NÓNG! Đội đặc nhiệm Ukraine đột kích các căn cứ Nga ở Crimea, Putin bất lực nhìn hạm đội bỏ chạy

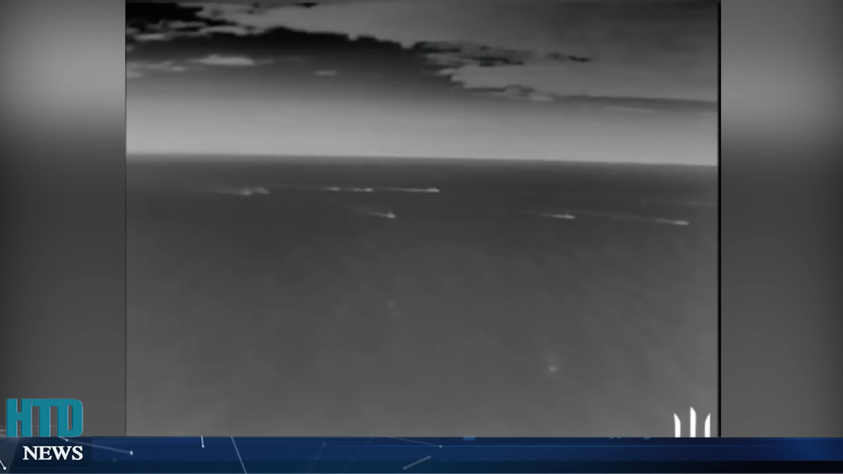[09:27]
Một số người trong nhóm đã treo cờ Ukraine trên một tà nhà quay lại video cảnh đó trước khi rút chạy
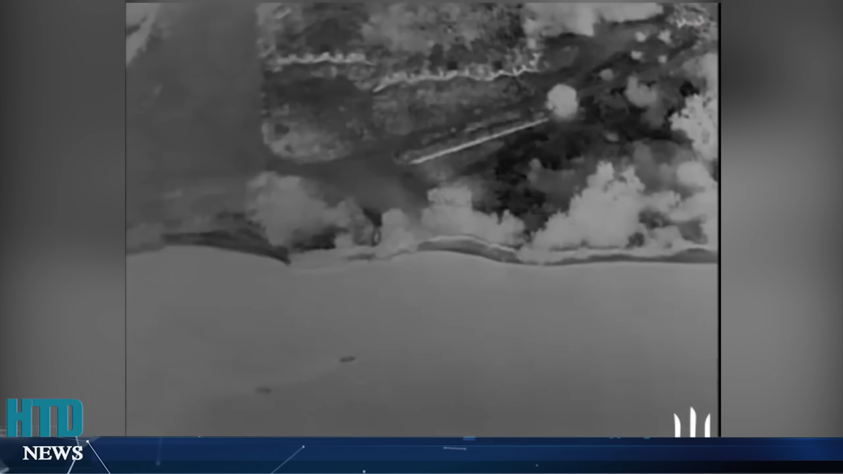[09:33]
Nhóm biệt kích đã trốn thoát mà không có ai bị thương Nhưng tàu tiếp tế đã bị bắn trúng và phải rút lui Nên tất cả 20 lính biệt kích phải thực hiện chuyến trở về kéo dài 6 giờ trên ván trượt phản lực được trang bị đặc biệt với các khoăn để chở đạn dược và nhân liệu bổ sung